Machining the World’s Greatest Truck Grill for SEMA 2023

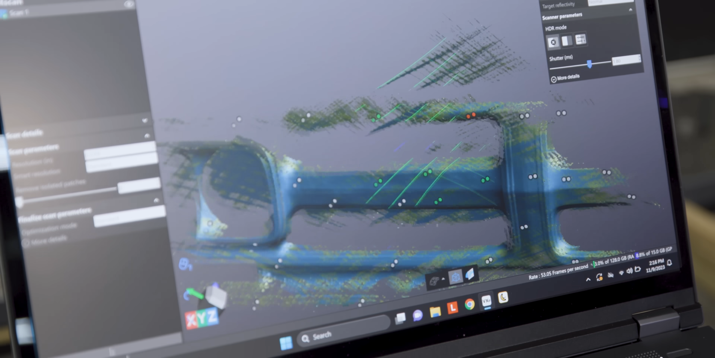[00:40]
And what I'm gonna end up with is a nice 3D mesh that I'm able to use as a template to generate
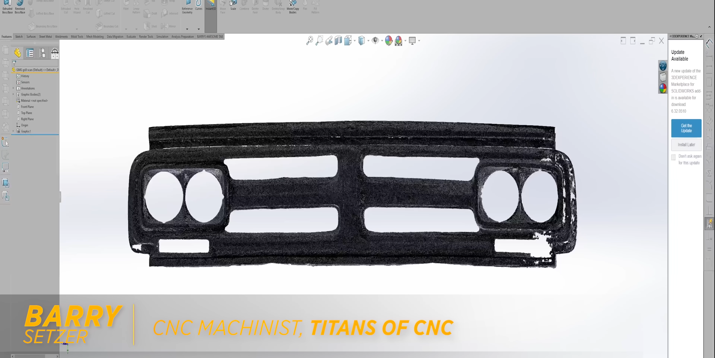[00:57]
we're ready to start creating our brand new design using this mesh as a template.